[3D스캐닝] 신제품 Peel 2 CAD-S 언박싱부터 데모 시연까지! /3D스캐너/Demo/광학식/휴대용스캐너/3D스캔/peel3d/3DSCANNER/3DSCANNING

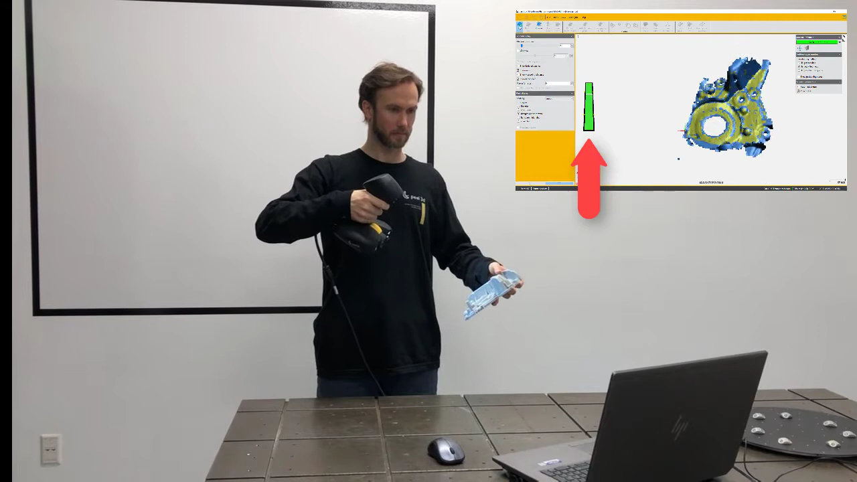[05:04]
There's a slider that shows you if you're too far or too close from the part. So what you want to keep is a distance of about a foot from the part, which is in the grain zone on the screen. And then you just go around the part as if you're printing.
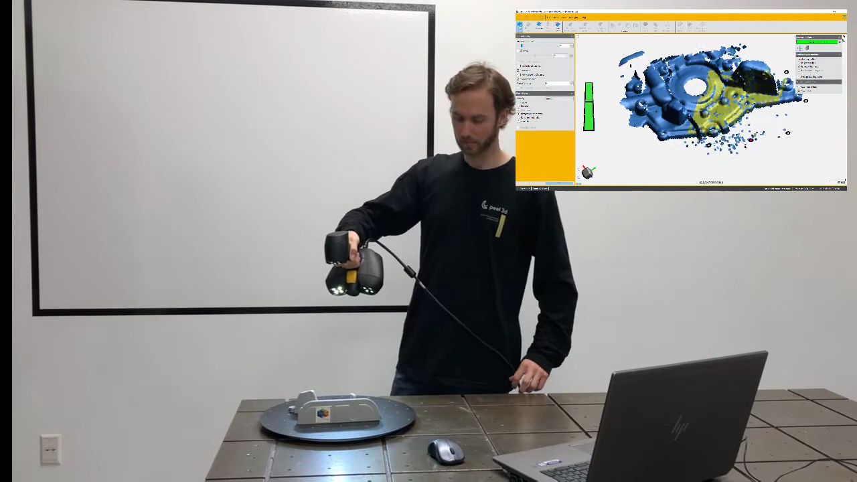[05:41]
As you can see, there's no problem of holding the part in your hand or placing on the table. The scanner will be able to retrack himself and found out the location of the part.
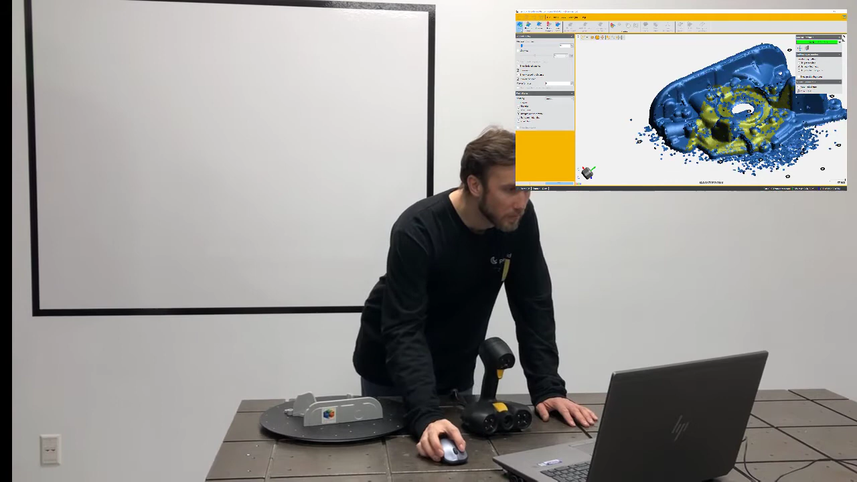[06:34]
triangles that are about one millimeter and you realize you better have more resolution, you want it to have,
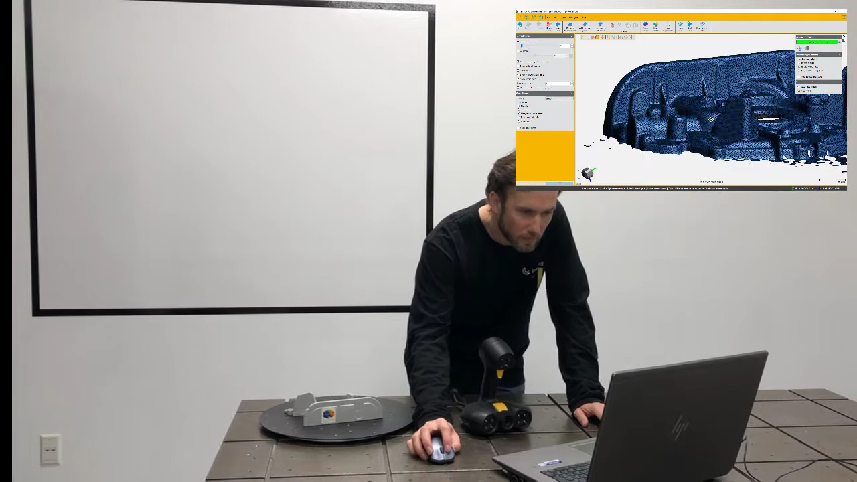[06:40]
I'm showing right now the size of the triangles and you say, I want to have 0.3 millimeters.
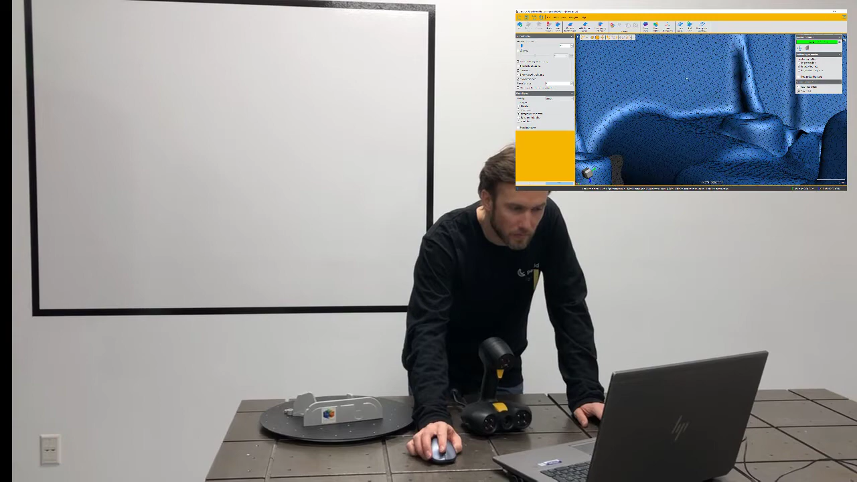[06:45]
For example, at this moment, after you're done scanning, you can still change the resolution.
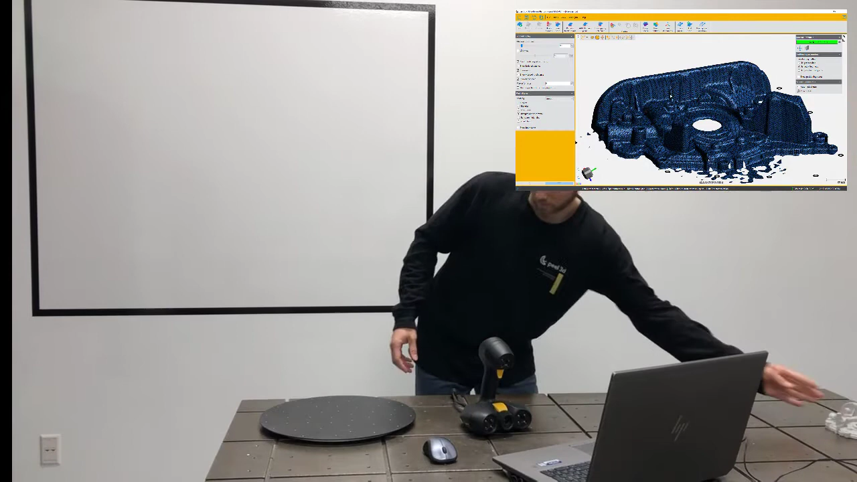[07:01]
So I don't need any external process. That data here could be sent to a 3D printer,
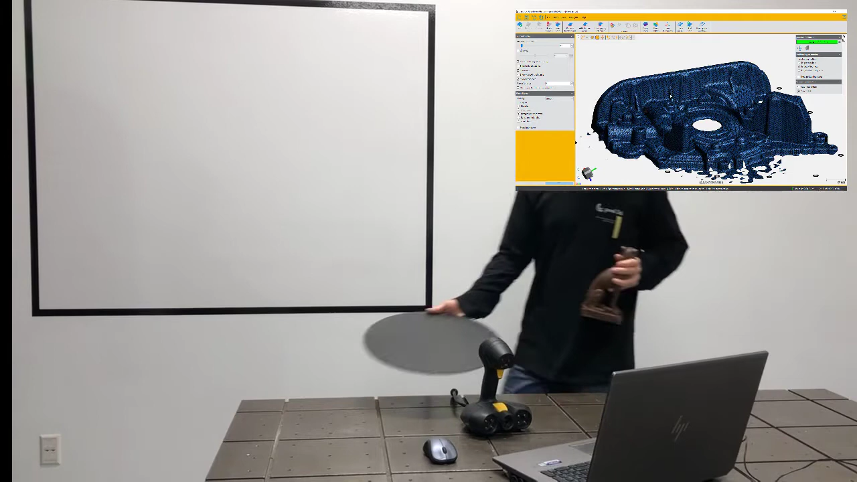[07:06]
that could be arranged, could be sent to a 3D CAD model if you want.
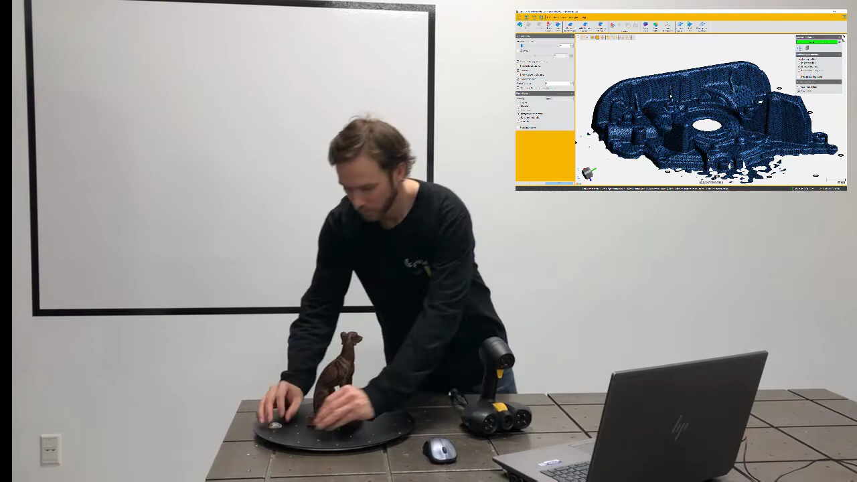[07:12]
Now I'm switching parts so you can see what it looks like when I'm scanning with the turtles around the part.
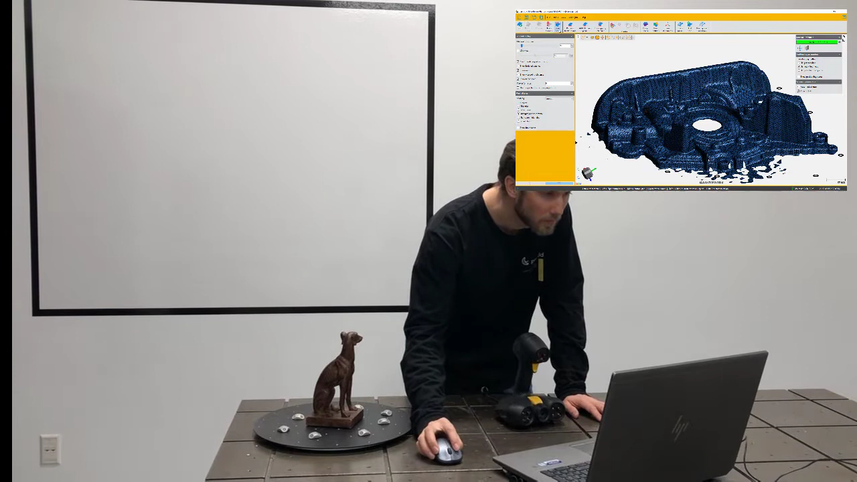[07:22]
I'm just going to go there and erase the data I've scanned already and just scan, start the scan again.
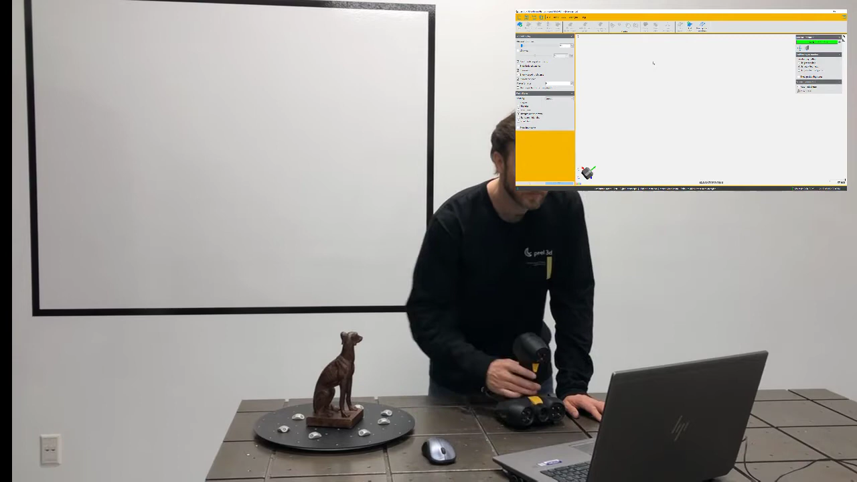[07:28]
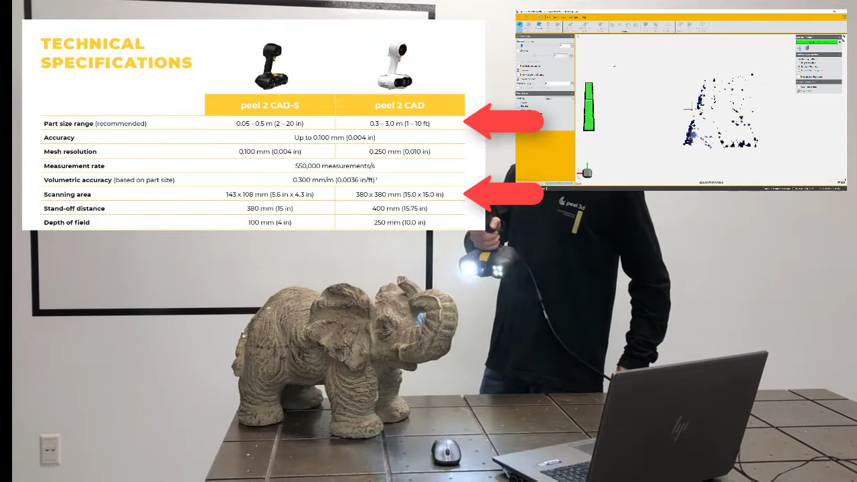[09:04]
So that's why we say, if you have parts that are, you know,
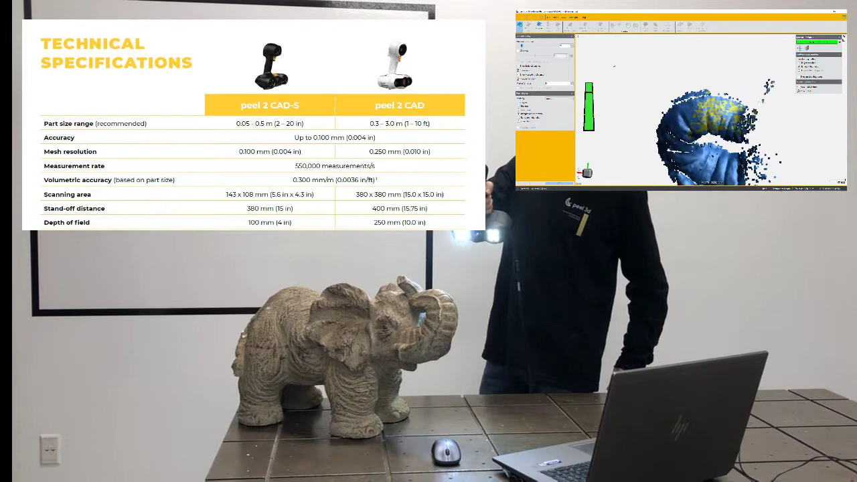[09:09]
a car size size, or you have a part that's two meter wide, you might be better using the PL2CAD.
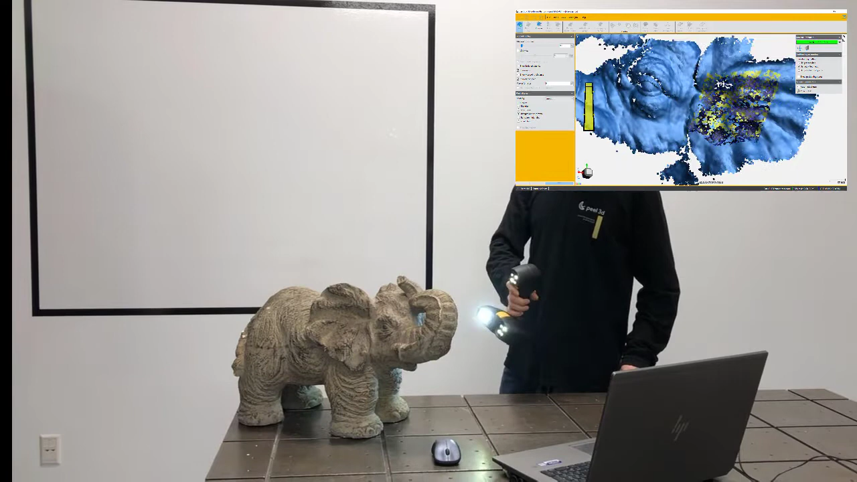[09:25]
The other thing I wanted to show you as well is with the same PL2CAD S scanners,